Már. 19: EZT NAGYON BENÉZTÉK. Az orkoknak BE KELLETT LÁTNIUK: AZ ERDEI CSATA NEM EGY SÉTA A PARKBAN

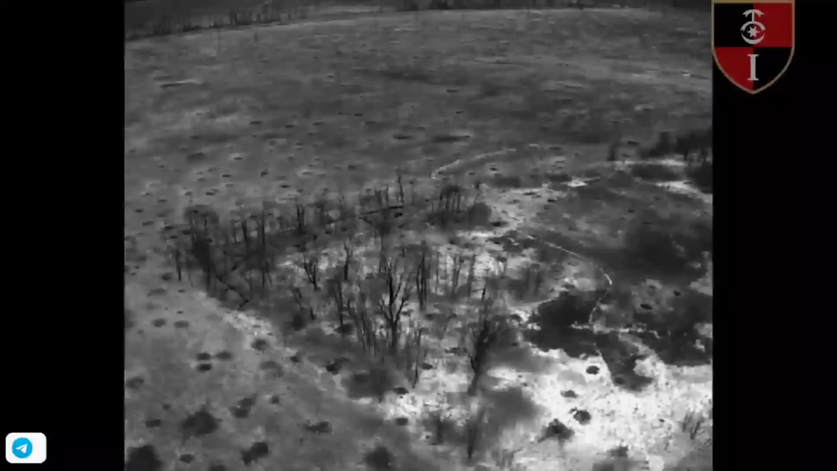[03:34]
Az ukrán 30. gépesített dandár által közzétett geolokációs éjjeli felvételeken az látható,
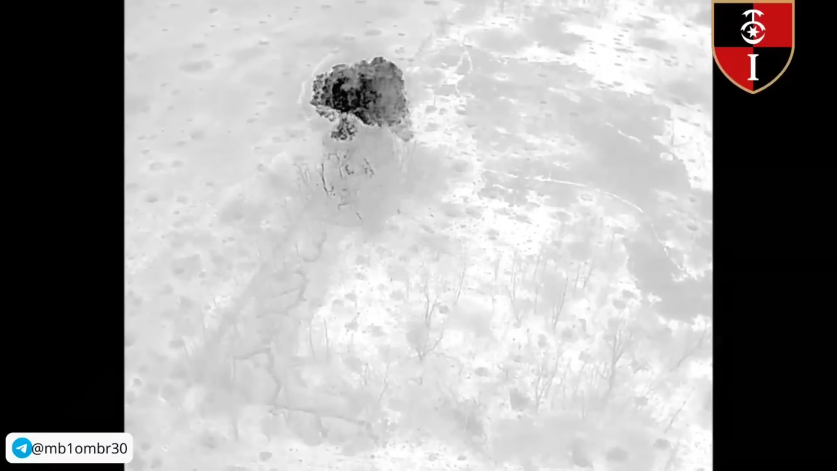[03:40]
hogy a tüzérség ezeket az újonnan elfoglalt orosz állásokat célozza.